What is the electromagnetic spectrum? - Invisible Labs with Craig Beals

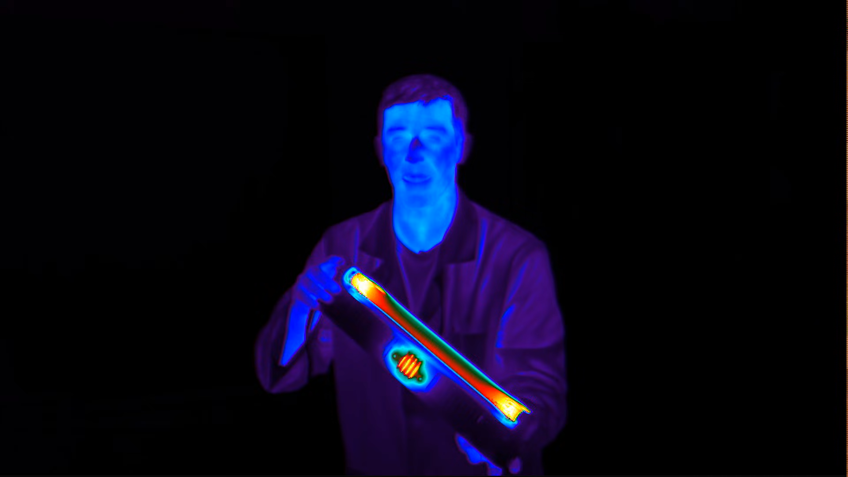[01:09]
So not perfectly ultraviolet, otherwise I'd be getting a tan right now.
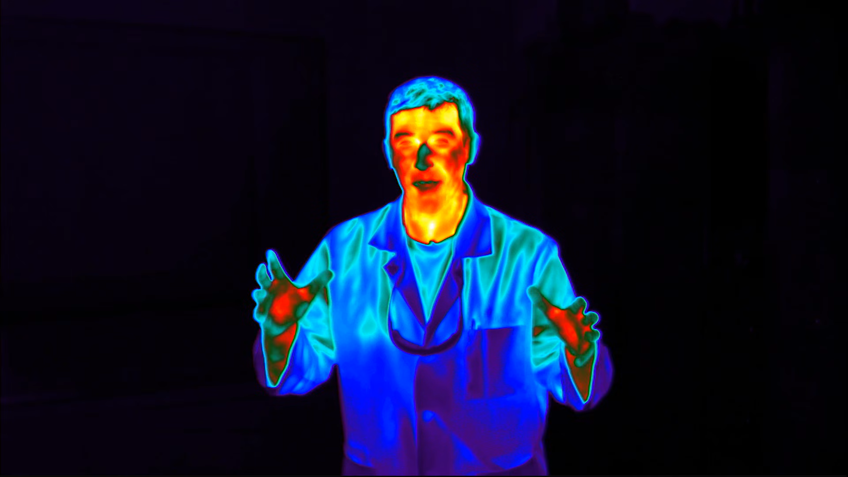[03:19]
And now we've got new technology that allows our eyes to see infrared.
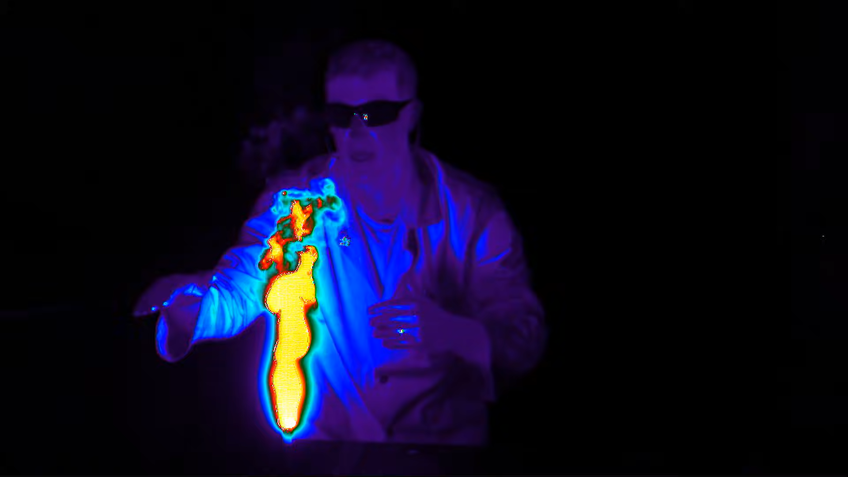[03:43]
But there's heat energy rising all the way up off of the top of this flame.
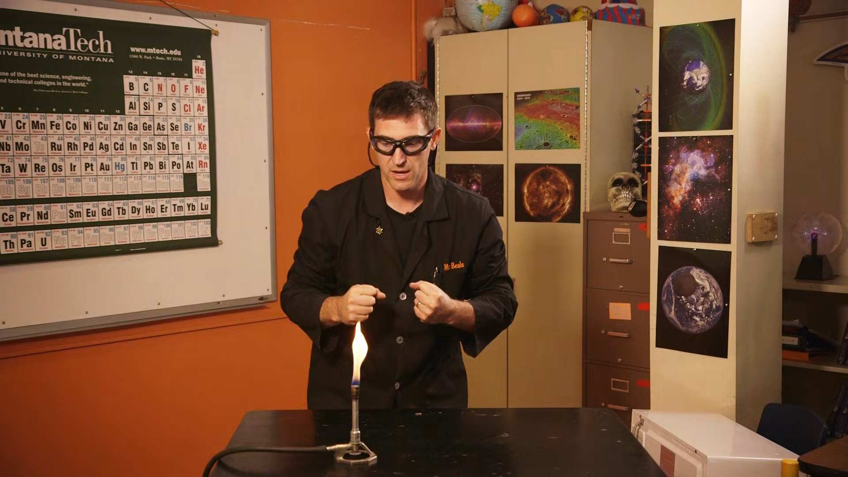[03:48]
Now, obviously, our eyes can't see it.
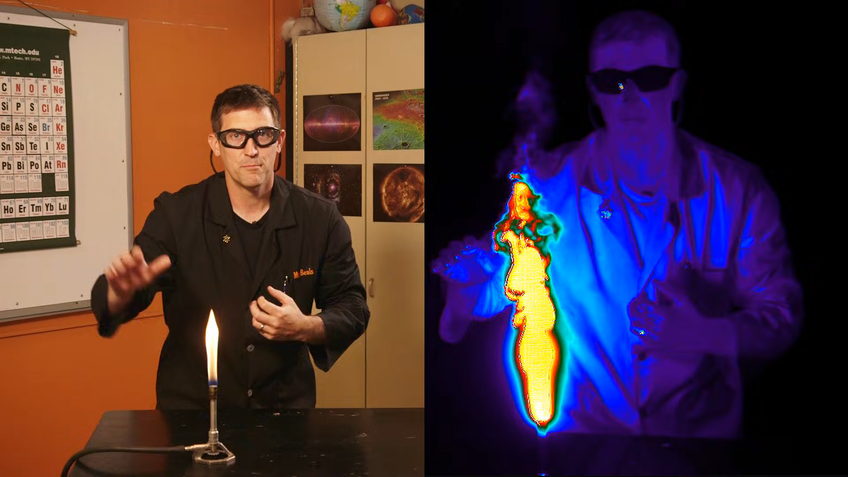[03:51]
But it doesn't mean it isn't there.
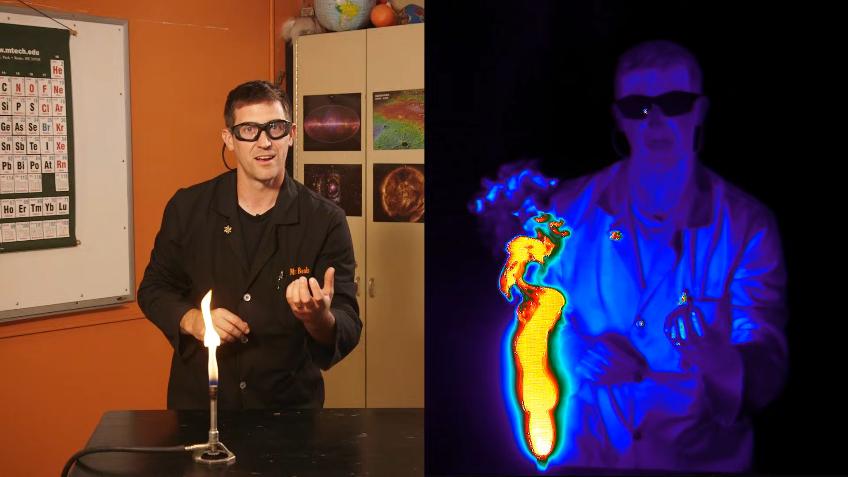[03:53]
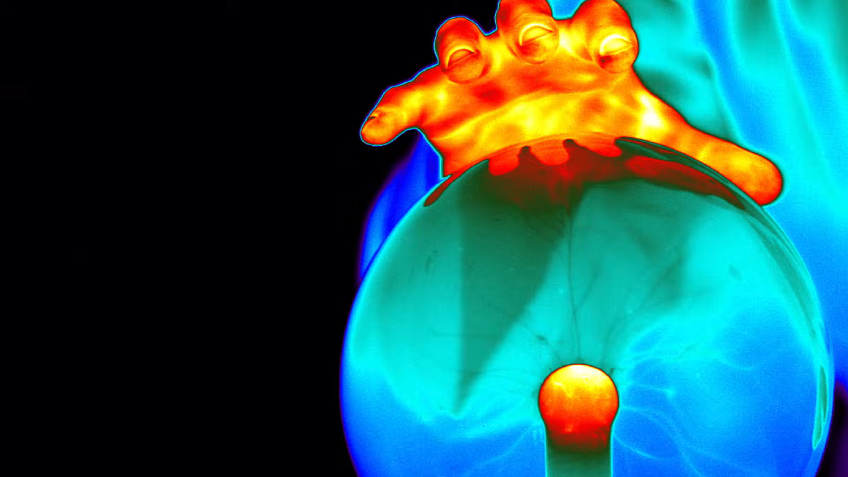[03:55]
There's a whole world out there that we can
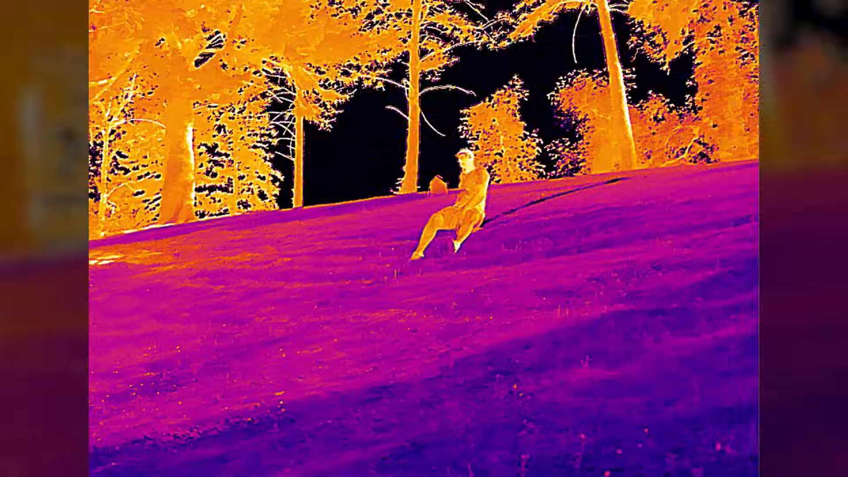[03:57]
only experience with this new infrared technology.
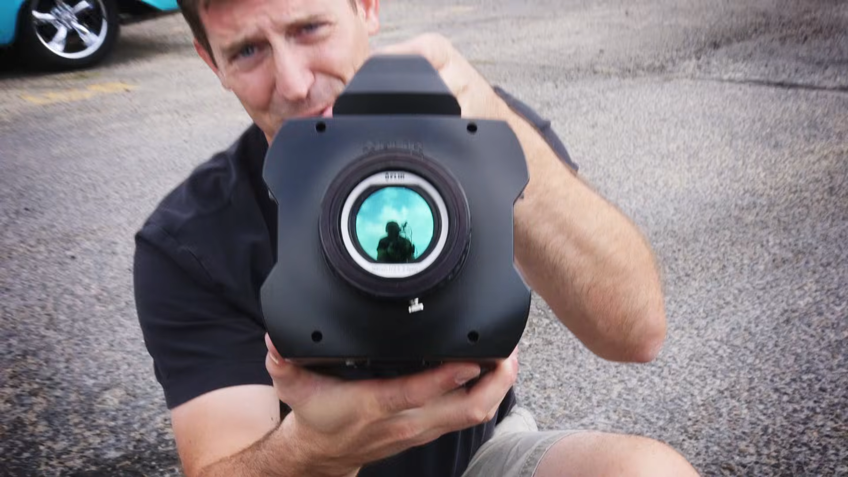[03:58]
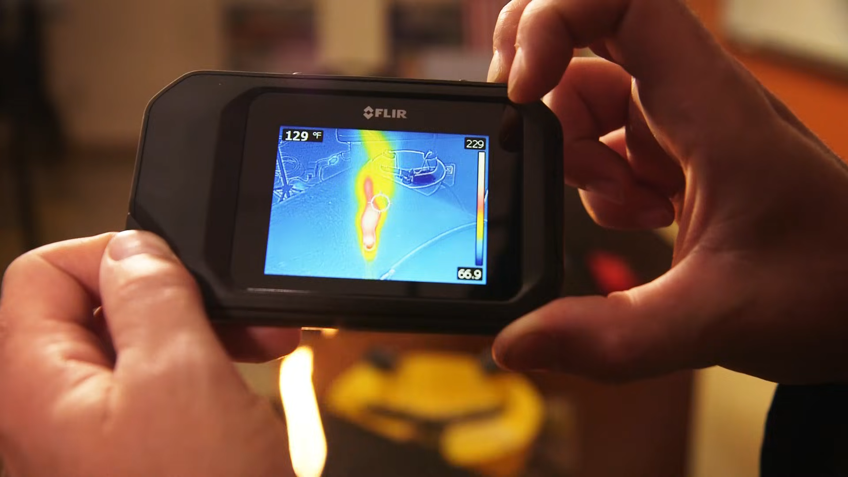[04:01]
On screen: spot 129°F
I mean, imagine going out into your world and exploring thermal energy.
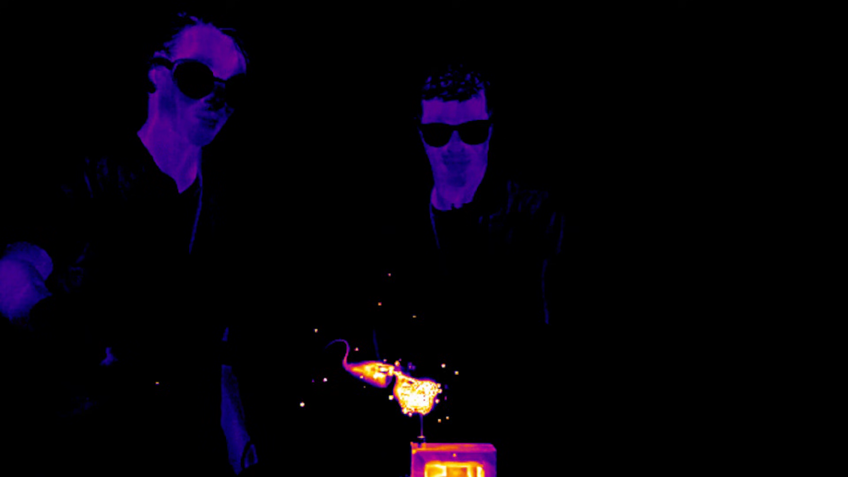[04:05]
Exploring the electromagnetic spectrum in a way you'd never imagine.